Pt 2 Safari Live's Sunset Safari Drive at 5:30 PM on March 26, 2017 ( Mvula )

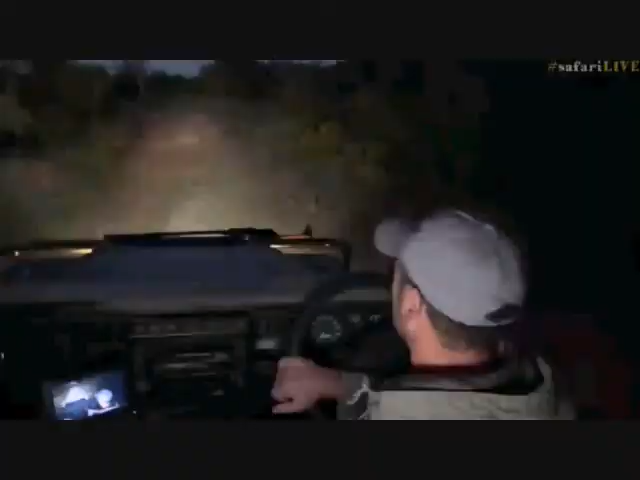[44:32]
so tristan and everyone else we've we went past the lines they're still lying in the same position they haven't moved and there were a few other vehicles that are now looking to try and get in to view them so we thought we'd give them a chance let them go and have a view if i was hoping they were we're possibly moving around but they're not they're still lying down on the airstrip and so we've decided we're going to continue and see what nocturnal life we might be able to find
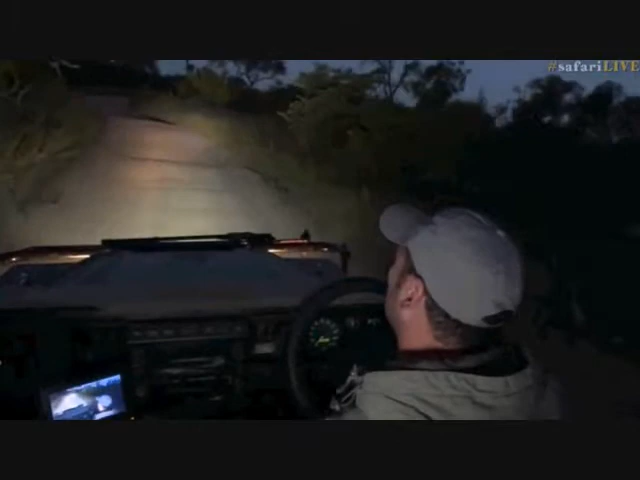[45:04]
on our way back towards juma um and that's it really that's an update from my side so far i'm gonna get the spotlight out soon
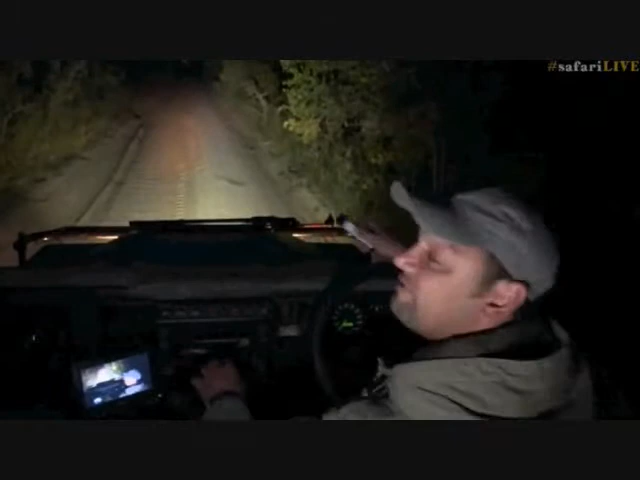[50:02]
a fiery necked nightjar but they are very very difficult to identify they do all look the same anyway let us continue and see if we can find chameleons or other nocturnal stuff and tristan is still with them vula but in nocturnal mode let's go and have a look we are indeed byron we're in army eye armor so we're in infrared and this is the new sort of technology that we're trying out because we're trying to do as much as we can at night
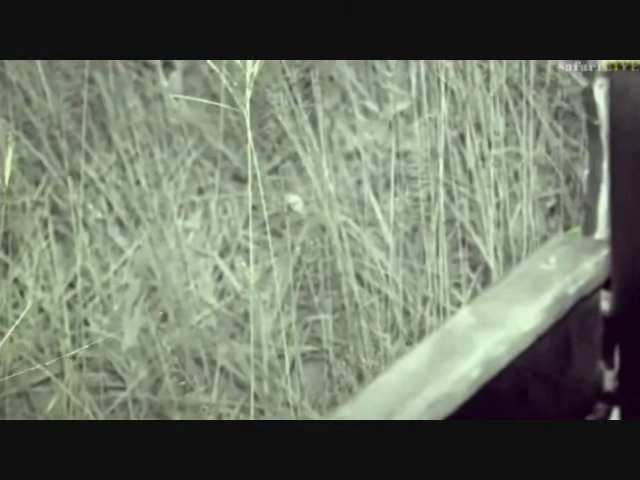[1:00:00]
most interesting things that i've seen i have never seen spiders in this congregation numbers in night constructing a web the way that
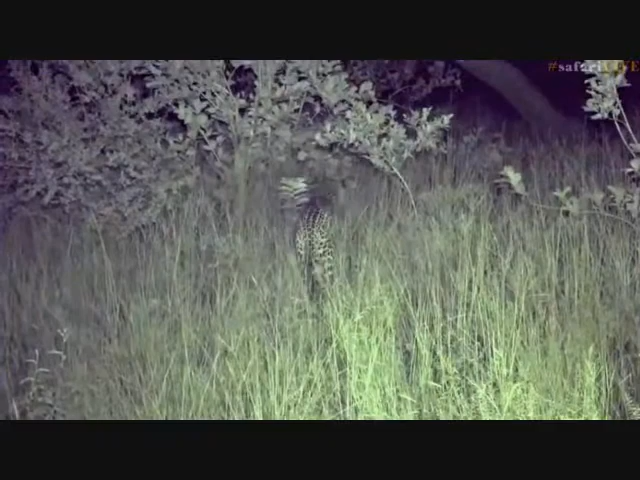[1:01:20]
i can honestly say that that is one of my favorite spider sightings
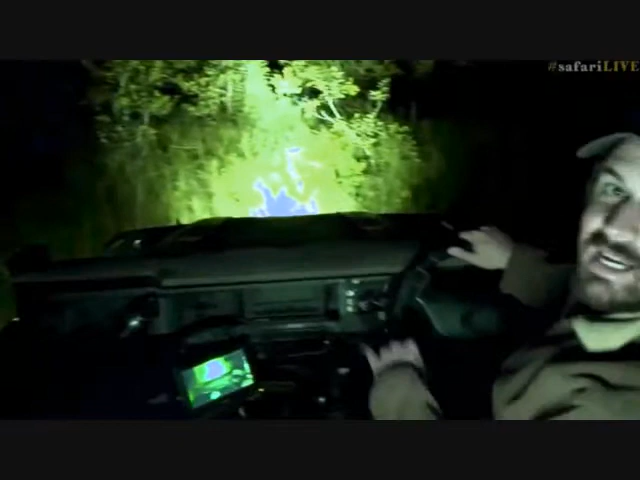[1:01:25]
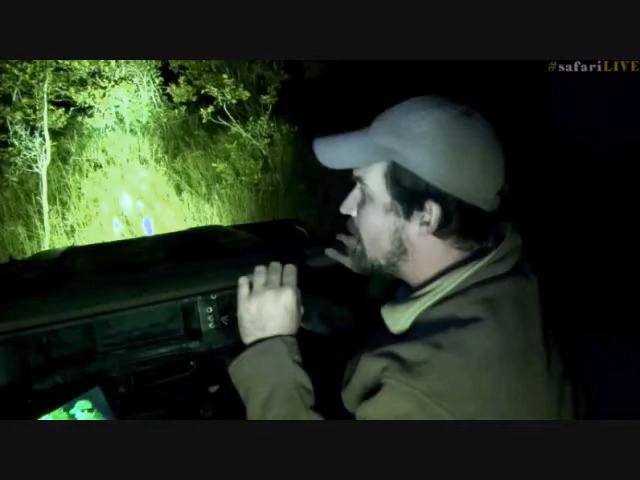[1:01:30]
right so there's mvula he's just sent marking in front of us and we're going to try and keep up with them it is very very thick bush so while we do that let's go across to byron and see if he can pull another rabbit out the hat so to speak and find us another rarity this evening
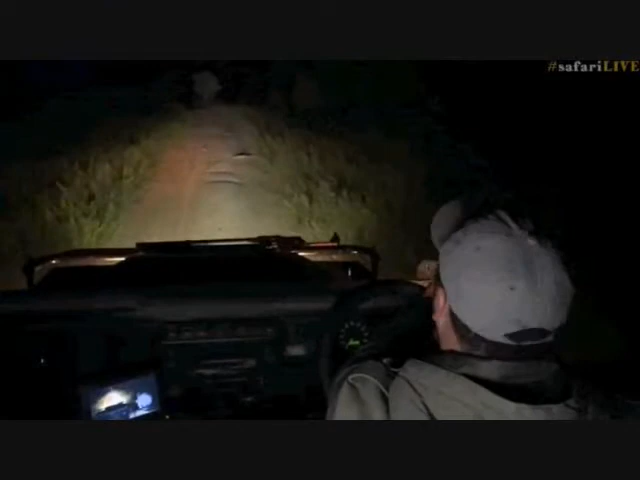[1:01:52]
it was a honey badger tristan not a rabbit now we're just having a look around see what else we can find hopefully tristan's able to stay with mvula it's very difficult at night especially
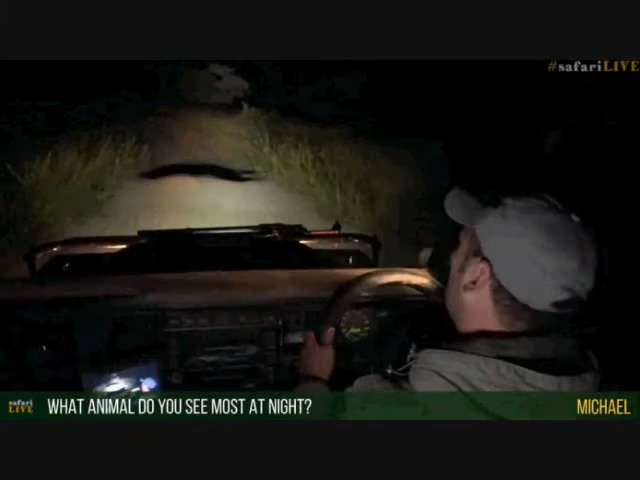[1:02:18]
well currently it's been birds so nightjaws and bronze wing courses those are the ones that we've been seeing the most of at the moment but from nocturnal animals i don't know it's an owl an owl an owl oh there he goes sorry just spotted him there he goes there he sits beautiful pearl spotted owl hello
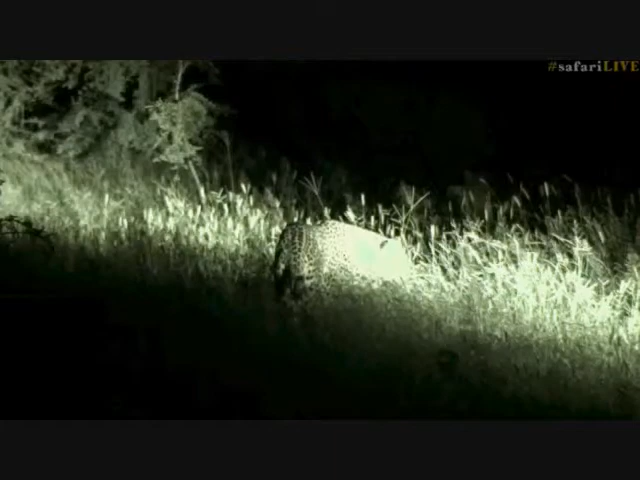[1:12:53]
has not crossed into a beautiful hook so he's
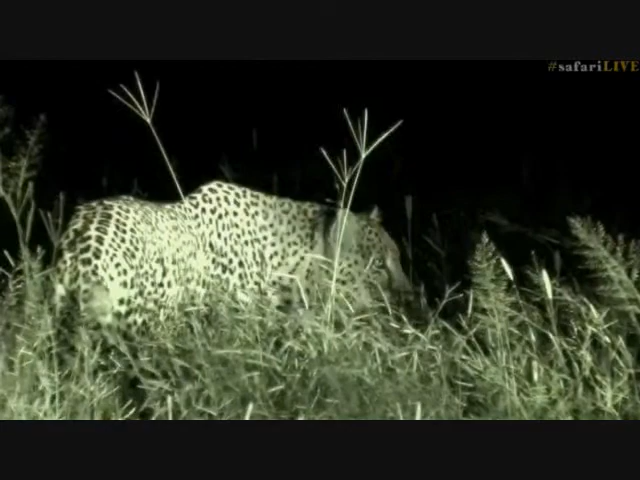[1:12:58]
on his way away i can't follow him any further than when we are where we are now but he's definitely on the scent of something he's following the scent and he keeps sniffing all the grass he's actually even been scent marking which is quite interesting so he did a scent mark over the top of another leopard he was flimmin grimacing so i don't know if he's maybe picked up like i say this younger male that Taylor saw it's possibly what he's picked off picked up and what he's busy smelling but isn't that beautiful picture as he just slinks through this grass and into the night and away now i was hoping that
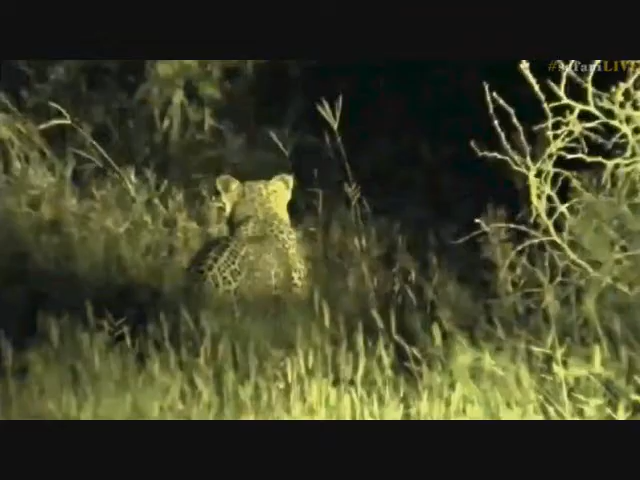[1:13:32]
we would have spent the whole night with him and gotten a lot more time with him maybe hunting on our side but it seems like he's heard something to the north because he picked up
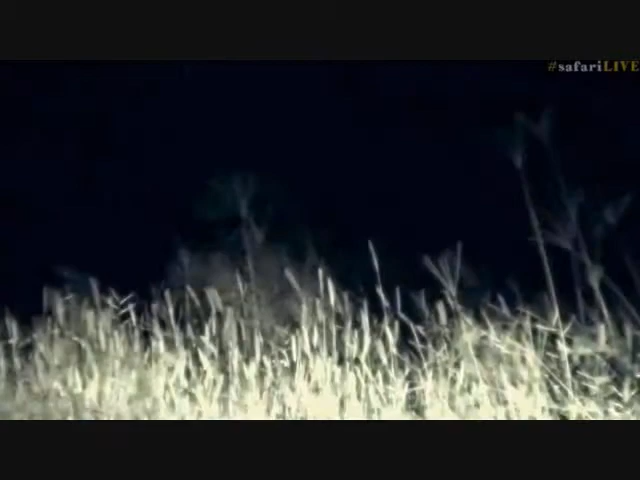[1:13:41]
his head and started moving straight north as soon as he could so there he goes off he goes into the distance and that's going to be it for us and a mvula but it has been an absolutely
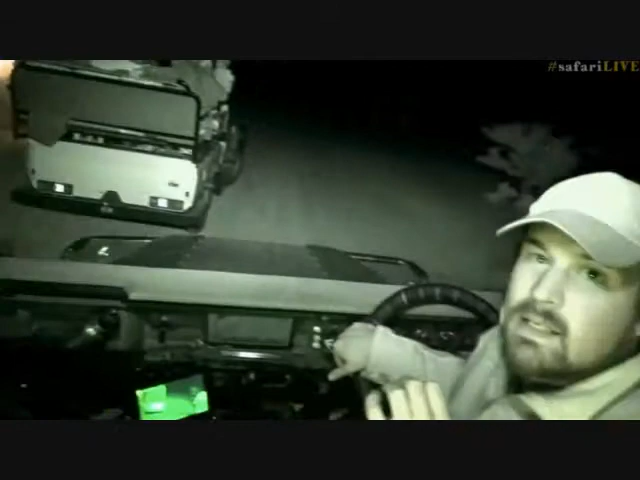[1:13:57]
amazing evening and to spend time with this leopard the whole afternoon has been really quite special um firstly the i do know some of mvula's offspring so i know um